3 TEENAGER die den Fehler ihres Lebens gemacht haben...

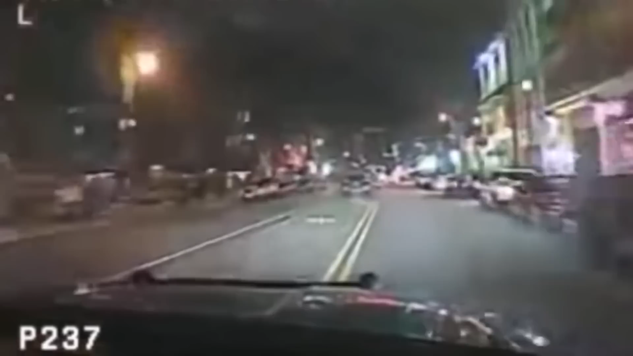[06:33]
was und einfach schnell fahren und dann die Kurve nicht mehr kriegen. Einfach zu schnell in die Kurve fahren und die sie das gar nicht einschätzen können, wie sehr das Auto dann entschleudern wird. Wir haben hier heftige Geschwindigkeiten, sehen wir. Das fliehende Fahrzeug ist fast enteilt. Was schätzt ihr, wie schnell das war gerade eben? Gerade eben war die höchste Geschwindigkeit, die man bis jetzt gesehen hat, als die ganze Zeit gerade ausgeht. Was schätzt ihr, wie schnell war das? Schreibt mal in die Kommentare.